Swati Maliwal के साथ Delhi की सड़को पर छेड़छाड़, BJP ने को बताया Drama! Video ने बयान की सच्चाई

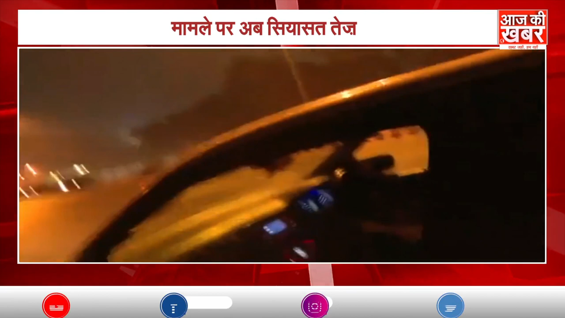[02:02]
इस दौरान स्वाती का हाथ शीशे में फसा रह गया लेकिन आरोपी रुका नहीं वो करीब 15 मीटर तक स्वाती को घसीटा रहा स्वाती मालिवाल